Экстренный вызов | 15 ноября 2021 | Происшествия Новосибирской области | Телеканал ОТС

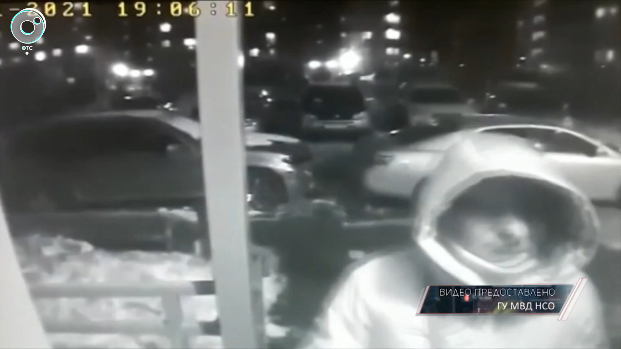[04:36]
неизвестный набросился на женщину и силой отобрал у нее сумку.
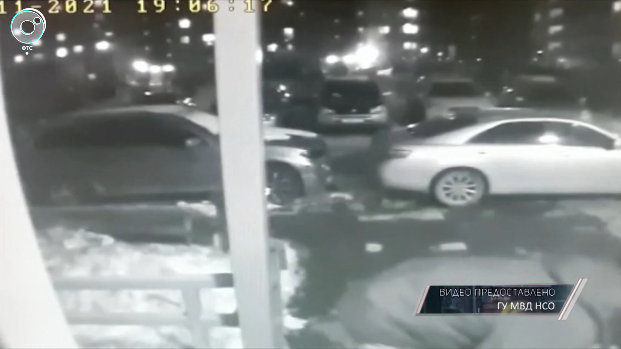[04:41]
Преступление попало в объектив камеры домофона. На вид злоумышленнику 30 лет славянской внешности среднего роста. Был одет в зеленую куртку, светлые брюки и шапку темного цвета с белыми вставками.